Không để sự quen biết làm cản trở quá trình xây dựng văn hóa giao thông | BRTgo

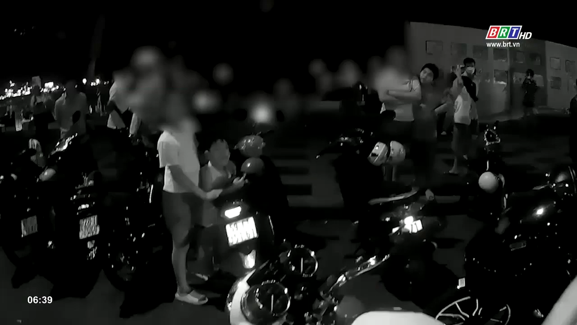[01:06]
Một số trường hợp còn có thái độ thách thức lực lượng chức năng.
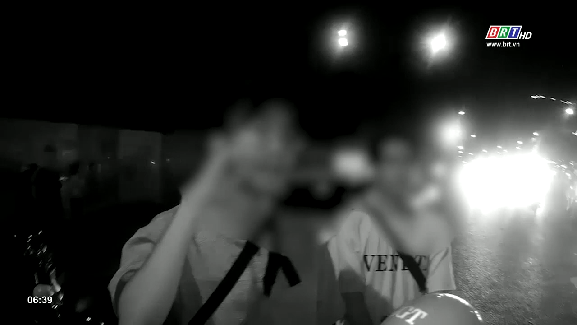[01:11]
Trường hợp này điều khiển xe độ bị phát hiện trong dịp lễ 30 tháng 4. Thành hiện điều khiển xe trình bày mình ở thành phố Hồ Chí Minh.